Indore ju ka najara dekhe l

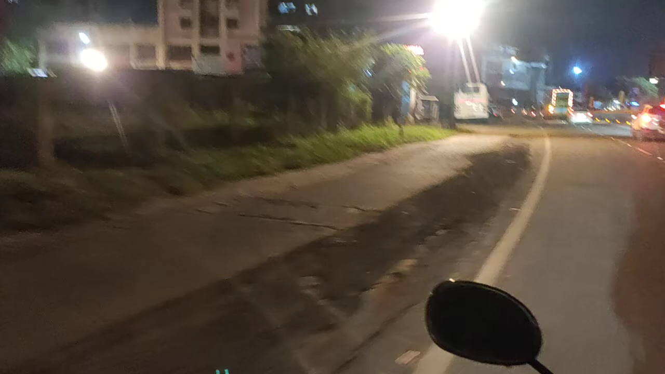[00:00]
हाई फ्रेंड्स मैं आपको लेकर चलता हूँ इन दोर के शहर
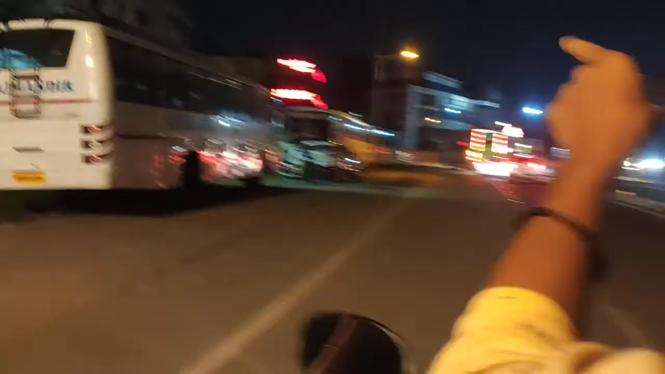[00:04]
में और दोस्तों
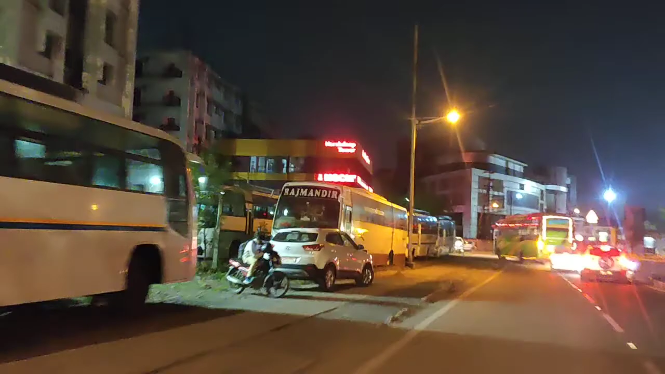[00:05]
यह आप देख सकते हैं दोर में हम अभी आई वस वाले चोप से चल रहा है
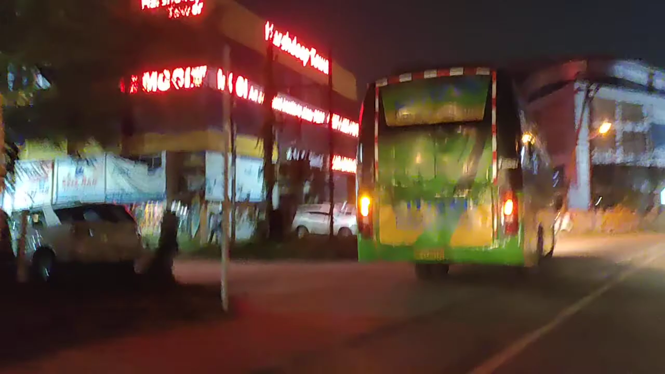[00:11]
तो फ्रेंड्स यह नेट के तयारी करवाने के लिए यह कोचिंग क्लासेज बगेरा हैं
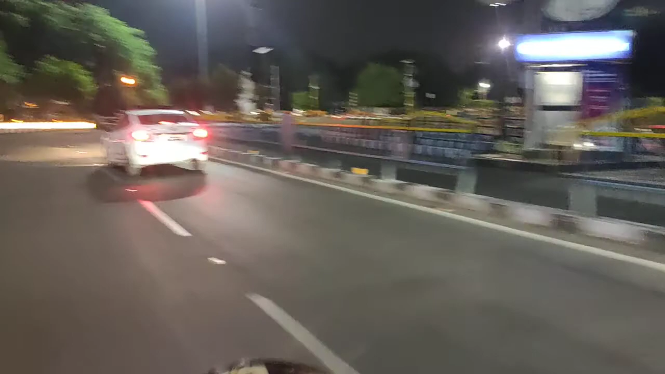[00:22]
अच्छे अच्छे लोकेशन से दिखाते हैं नोर में क्या-क्या गुमने लायक जगे हैं अच्छे से तो फ्रेंड्स
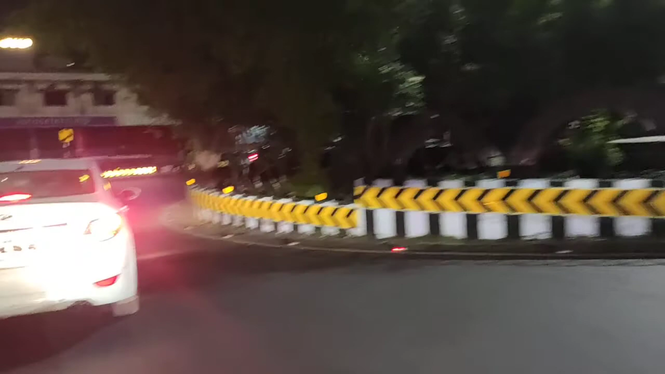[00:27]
चलिएगा हमारे साथ यह टर्न पर मौल लेते हुए अभी आगया आपको कुछ अच्छे अच्छे महौल दिखाएंगे फ्रेंड्स अभी शाम के